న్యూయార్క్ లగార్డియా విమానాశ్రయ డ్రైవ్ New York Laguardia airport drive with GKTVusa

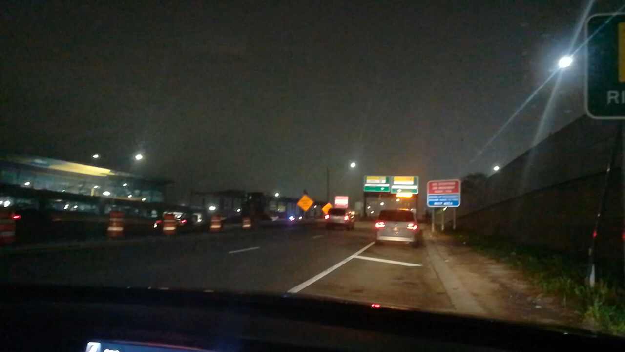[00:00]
Today, I am going to tell you about the new airport in New York, Laguadia Airport.